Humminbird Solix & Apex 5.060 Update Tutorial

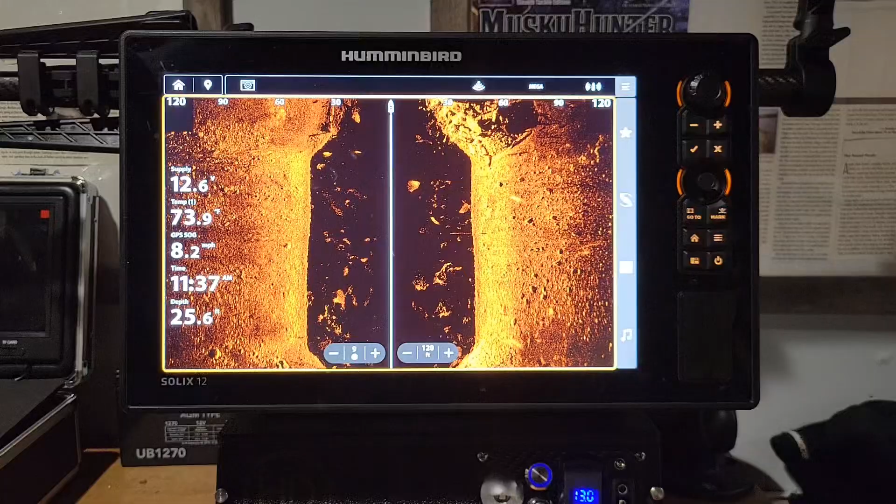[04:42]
picture one of the first things is your dynamic contrast we're gonna go ahead and click on that three bar up there to get to the menu we have a dynamic contrast button right here if you click that it's gonna darken up the screen but it's gonna be
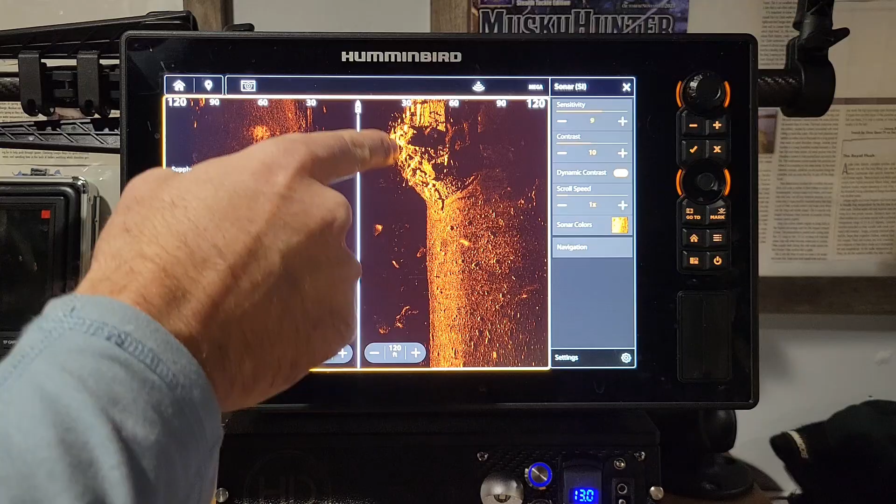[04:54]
a lot more sharp turn that off and it's kind of washed out from the bright color if you turn it on
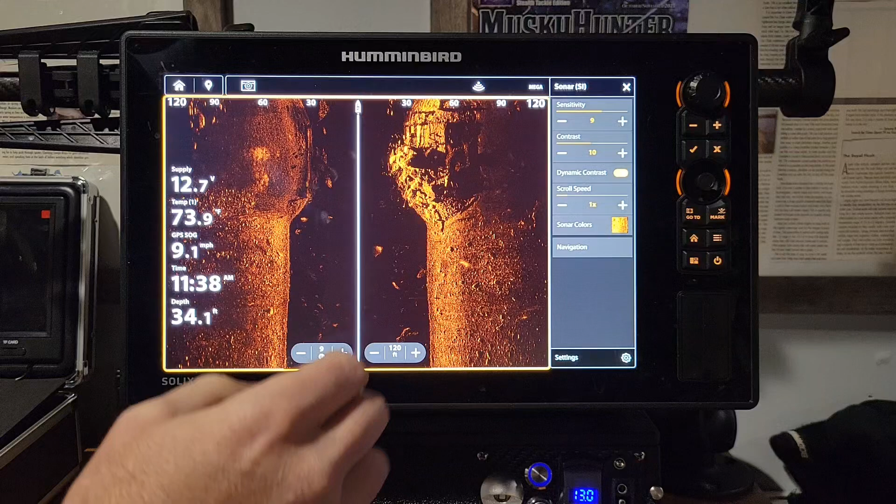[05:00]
On screen: speed 9.1 mph
it gets a little more detail to the structure then we can go ahead and adjust our contrast down some
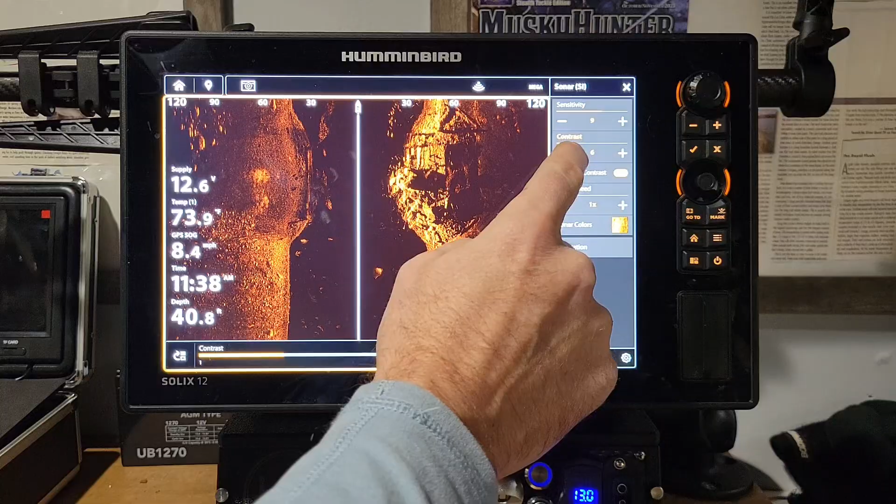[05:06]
to bring it a little more brighter and our sensitivity up a hair and
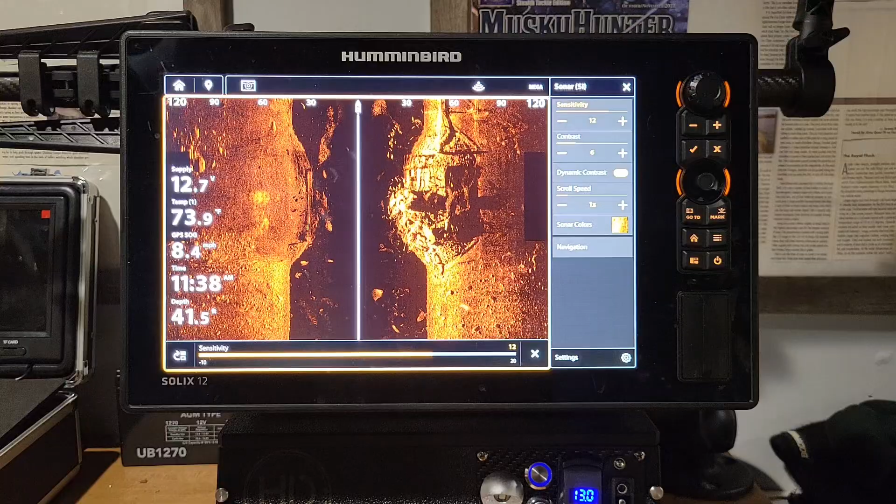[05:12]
it's just gonna show a little more detail you can see a lot of these rocks and stuff inside this little structure right here has
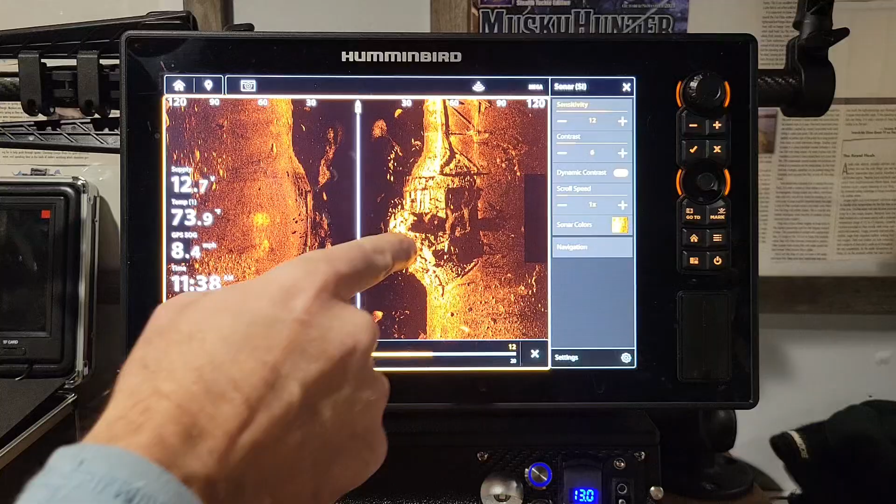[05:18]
a lot more detail I'm gonna go ahead and turn this off bring our sensitivity back down to nine or contrast
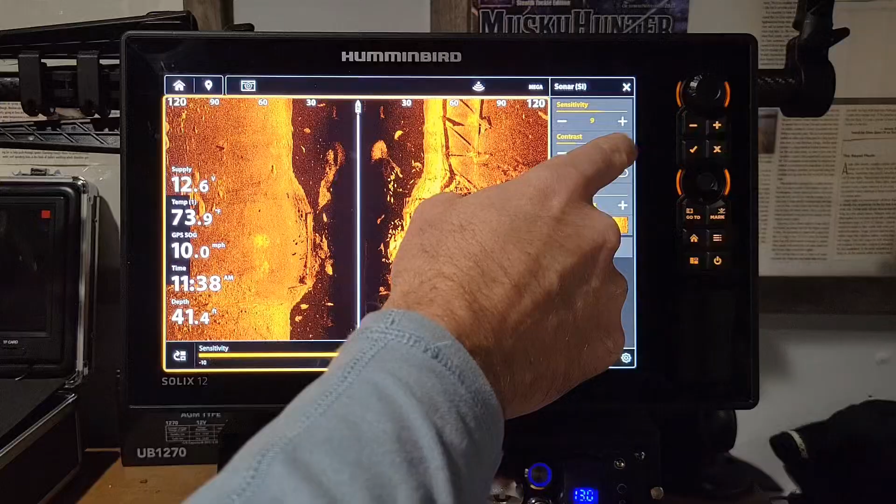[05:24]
On screen: speed 10.0 mph
up to ten hopefully that's fast enough you can see but you just see a little more detail and
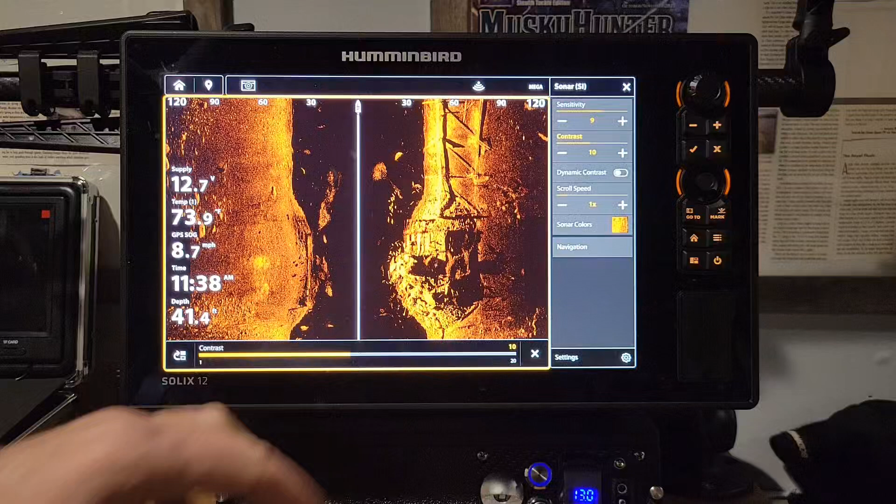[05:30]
all that stuff when I had that dynamic contrast on the next thing I want to talk about is water column sensitivity is a new feature on these units is you could
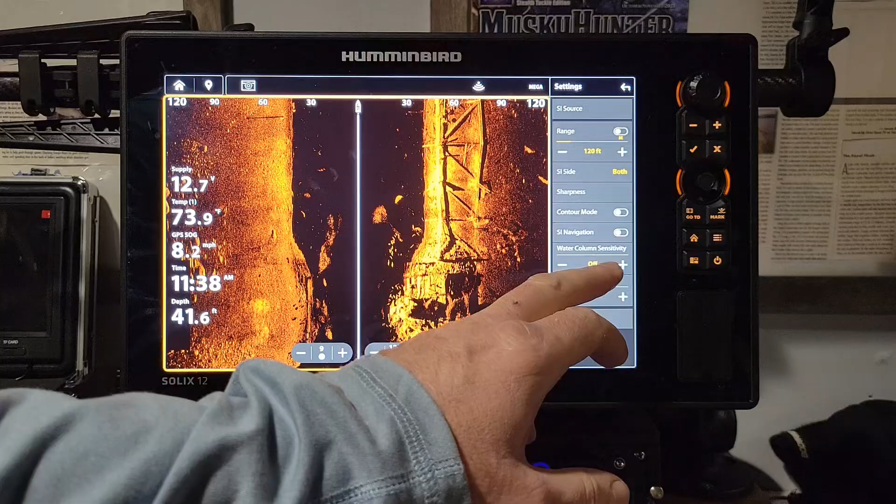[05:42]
turn this on or off if your water column has a lot of clutter in there you could turn this down something like this and it's going to take a lot of this disturbance out of the water column you can see how it's a lot more black up here doesn't have a lot of this stuff in it you could also bump that up if you're not marking enough and you're really looking for stuff in the water now you can see it's picking up a lot more stuff inside this water
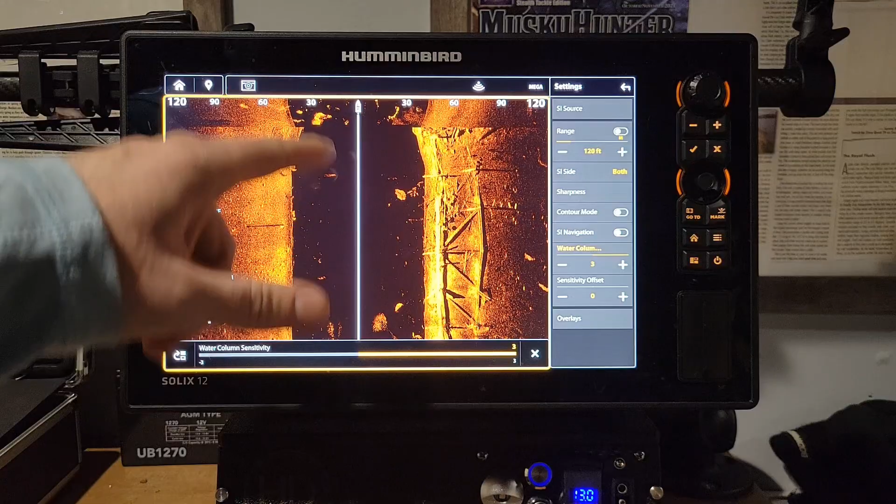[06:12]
column right here we're gonna go and turn it back to off the last thing I want to talk about is sharpness and your sharpness is right here you can click that sharpness on and you can go to
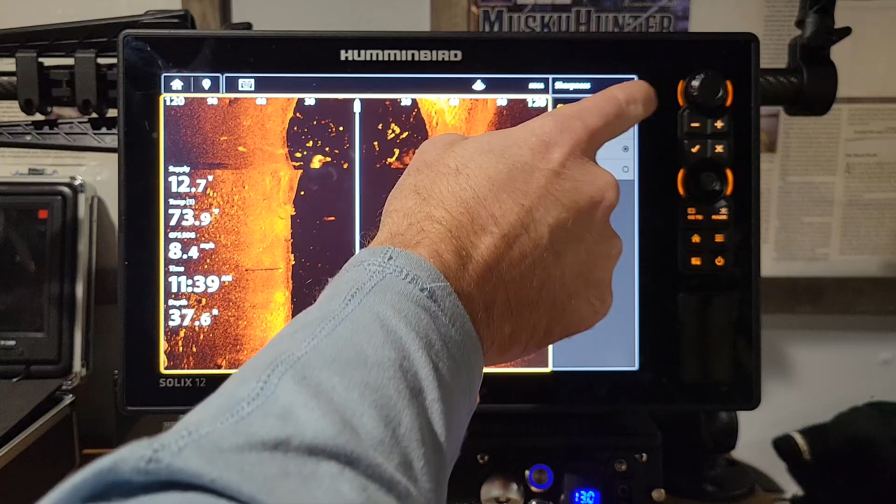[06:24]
sharpness on I like it on low and that's going to give you a little more sharpness of course
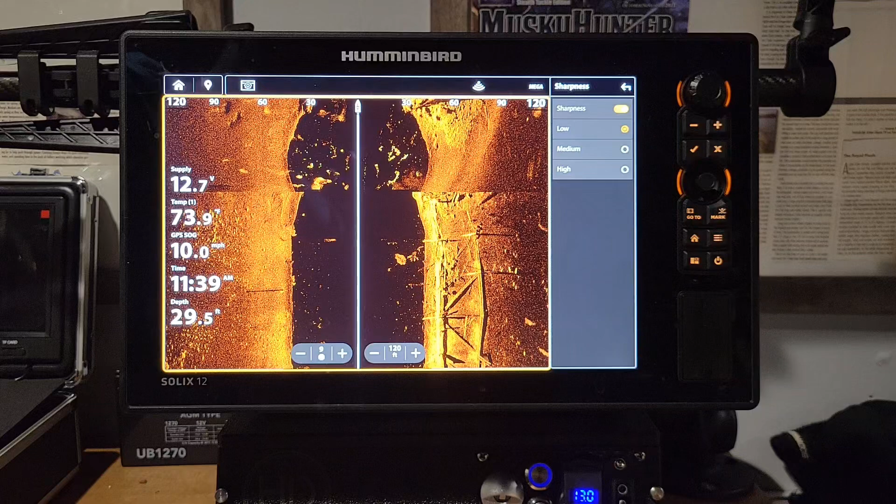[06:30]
On screen: speed 10.0 mph
you'll have to go back to your menu again and adjust these sensitivities up or down to get that best picture but you can bump that sensitivity up to 11 contrast down to 8 or 9
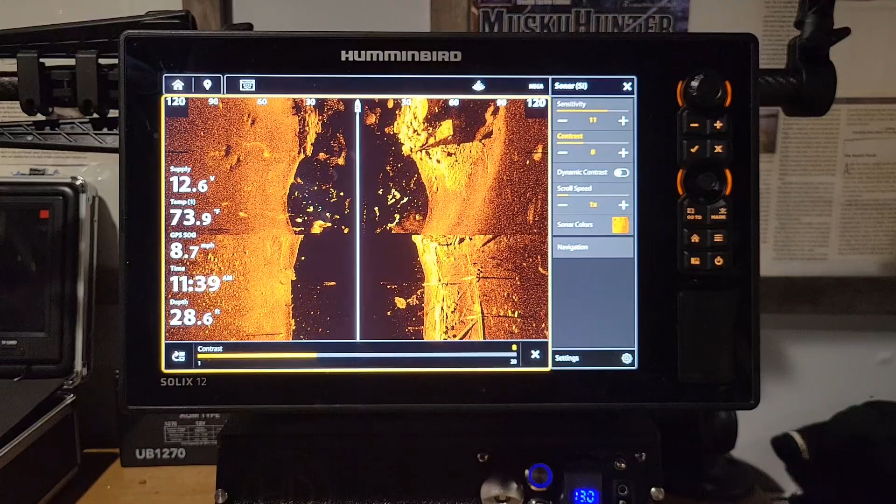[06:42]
and you can see just a lot more detail in all these structures
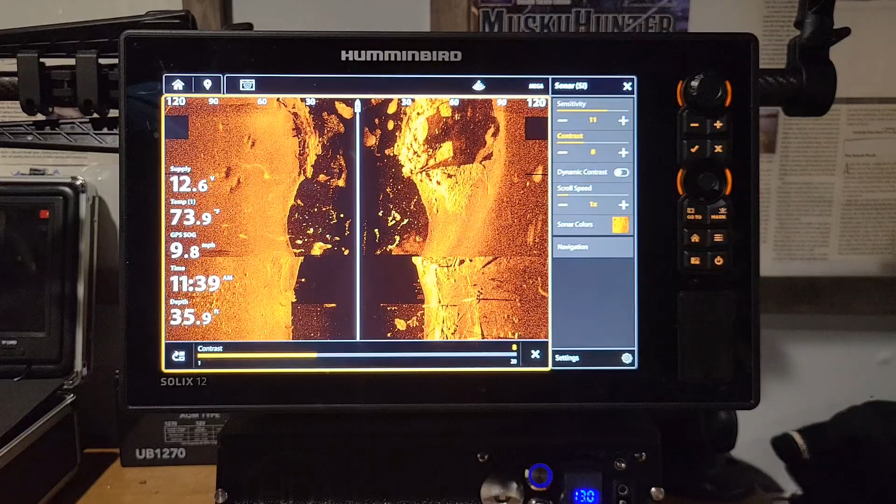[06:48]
all right guys this is gonna work the same way in DI down
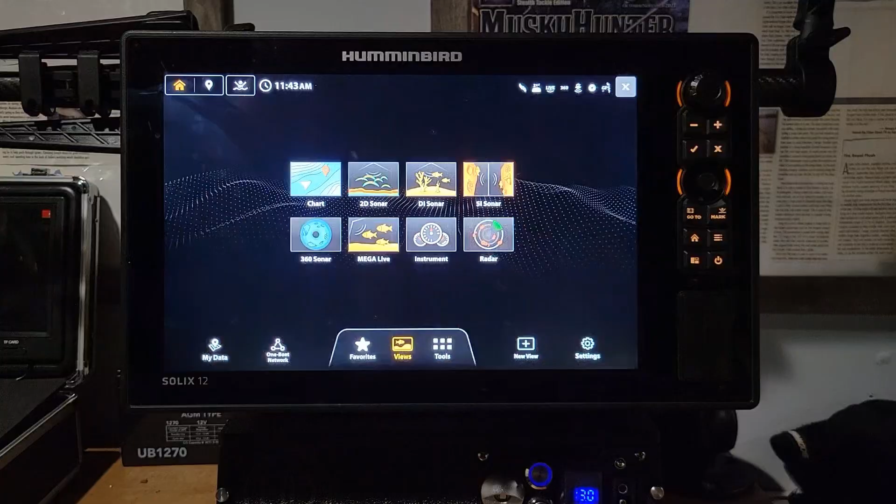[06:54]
imaging we're gonna go ahead and click on down imaging full screen and you can see
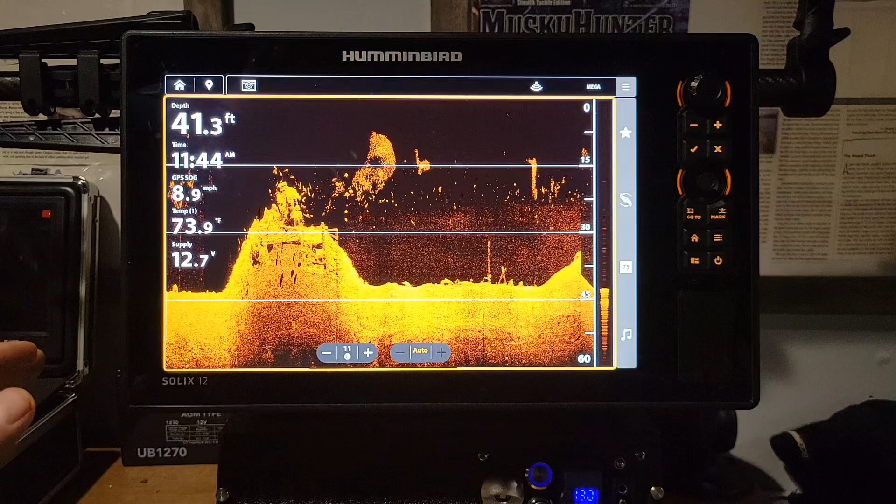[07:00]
On screen: depth 41.3 ft, water 73.9°F
that there's a lot of clutter here in the water column we can get rid of that with that water column sensitivity by clicking that main menu button go down to settings water column sensitivity we're gonna bump down
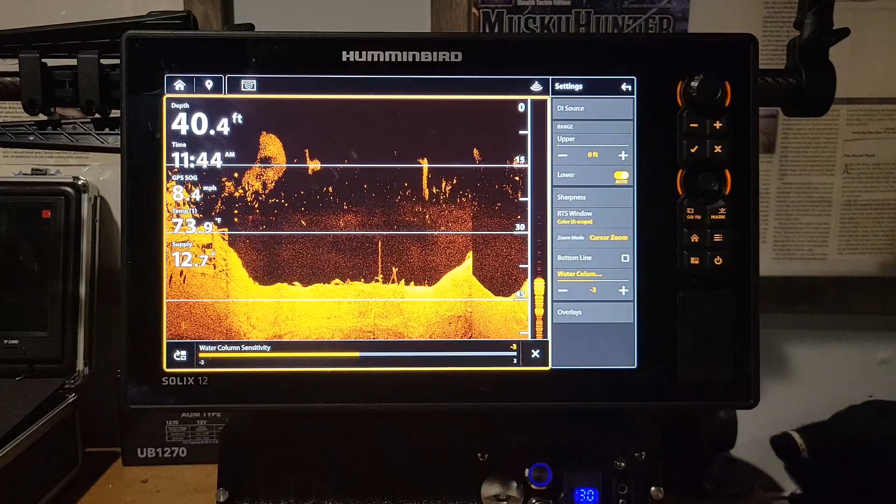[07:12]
On screen: depth 40.4 ft
to negative 3 and you can see that that screen past where I've set it is
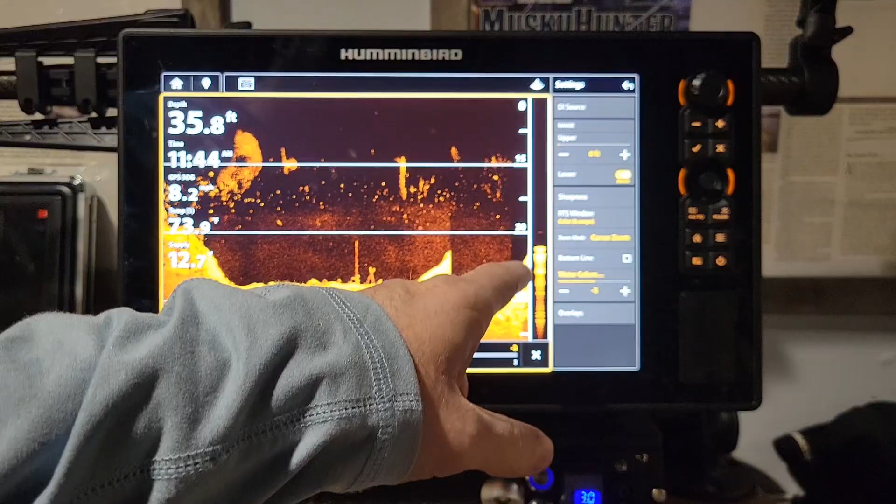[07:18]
On screen: depth 35.8 ft
all nice and dark and it's not getting all that clutter inside that